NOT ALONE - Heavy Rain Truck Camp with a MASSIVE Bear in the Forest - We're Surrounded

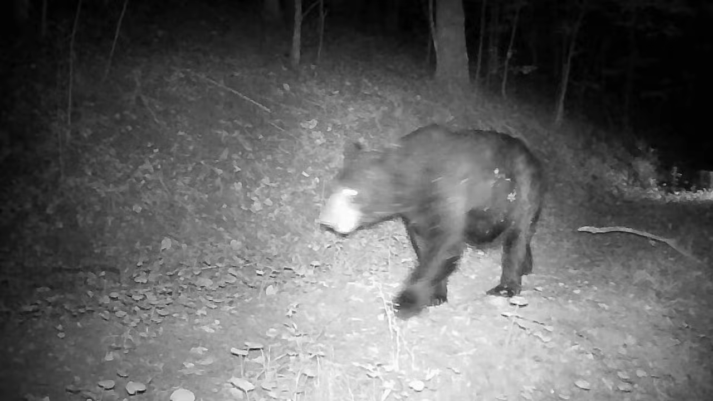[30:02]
and there is a monster black bear on there. Easily 500 pounds, maybe bigger. It's a big black bear.